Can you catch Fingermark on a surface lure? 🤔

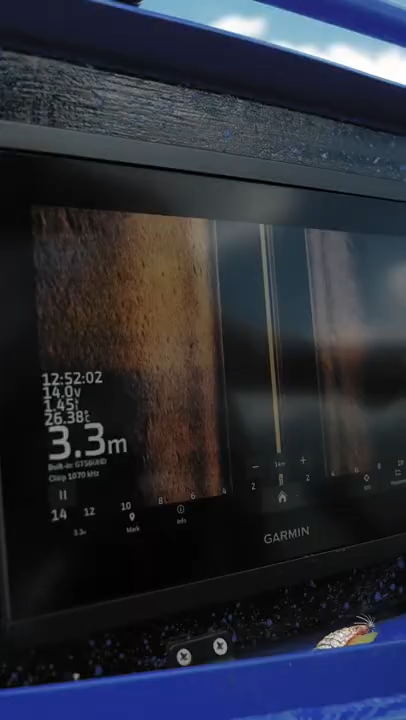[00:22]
On screen: depth 3.3 m
See a few down there lined up, a few individuals here.